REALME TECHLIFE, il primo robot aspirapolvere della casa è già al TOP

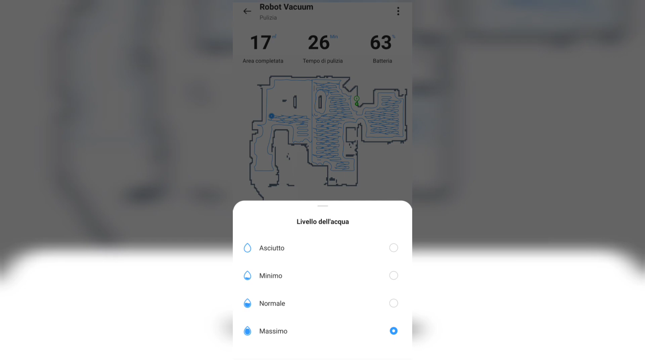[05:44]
Nell'applicazione ci troveremo subito di fronte al menu all'area che ha completato il tempo di pulizia e la batteria il livello della batteria ora guardiamo col livello dell'acqua erogata l'aspirazione che può essere aspirazione mocio o aspirazione più mocio
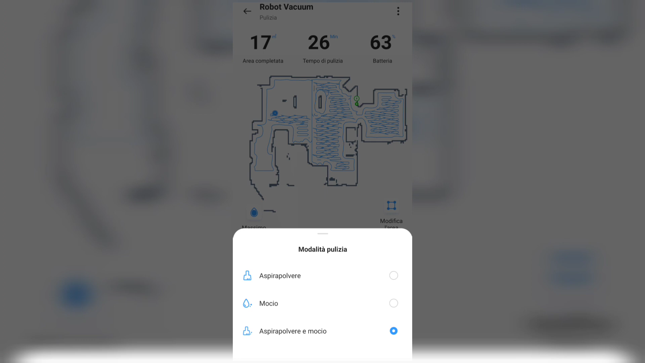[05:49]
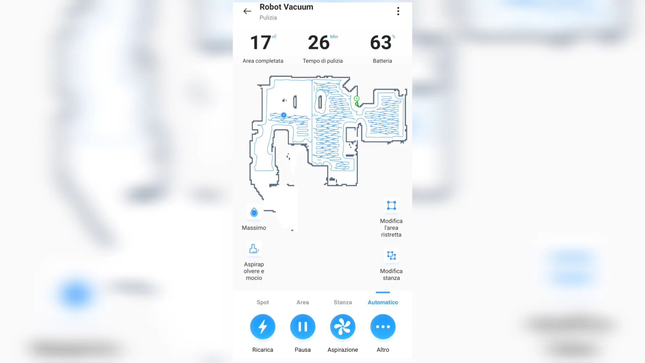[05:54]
il livello di aspirazione che può avere quattro livelli come vedete io lo sto tenendo ora sul penultimo
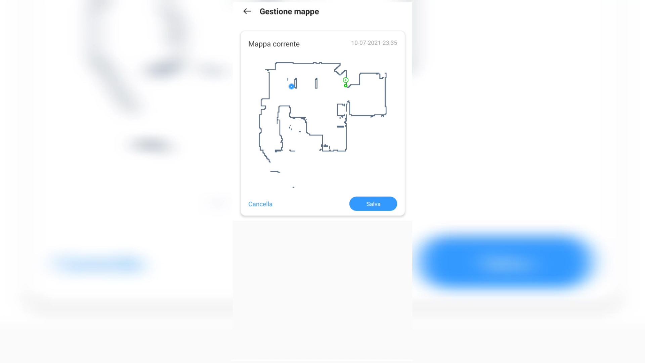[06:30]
il percorso di lavaggio pavimento che parlavamo prima che a S è normale a